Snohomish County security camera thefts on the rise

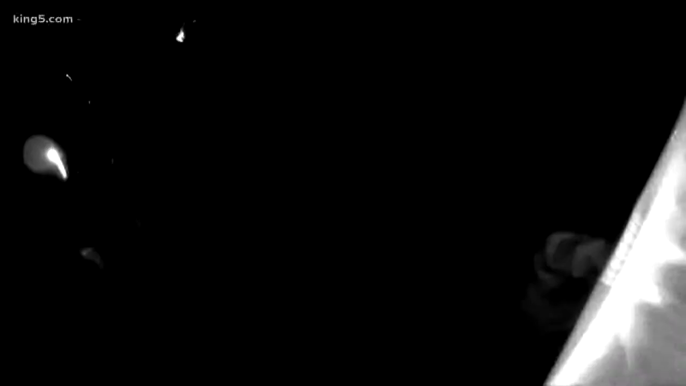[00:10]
Rewind the video and you can see.
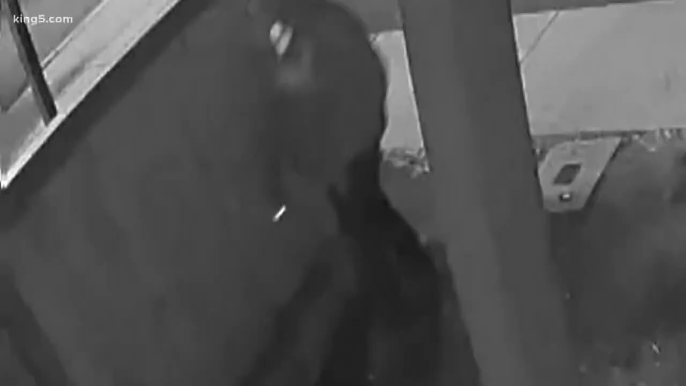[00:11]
At first, it appears a man is casing the house.
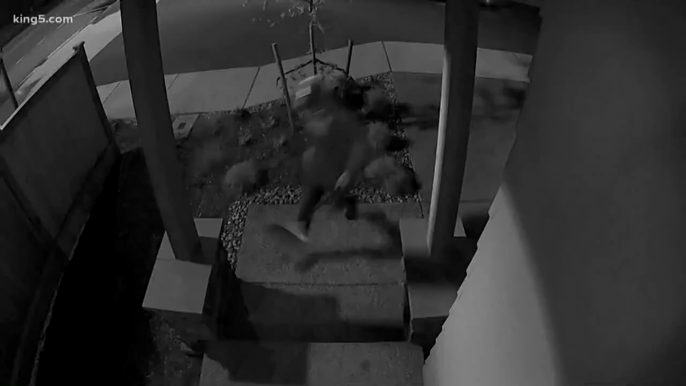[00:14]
Then with a broom in hand,
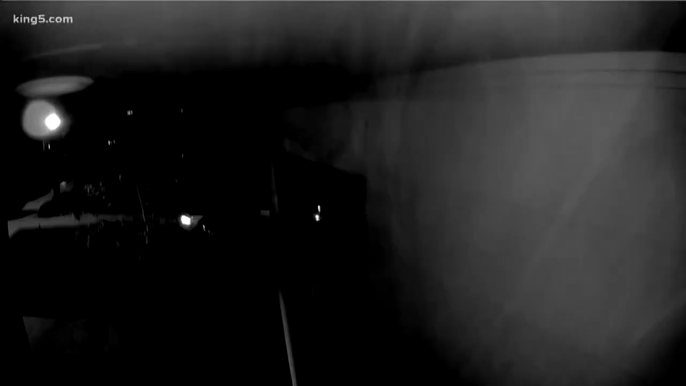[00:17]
he makes a couple hard hits and scurries away with the security camera. This happened to AKO Coops House in Linwood.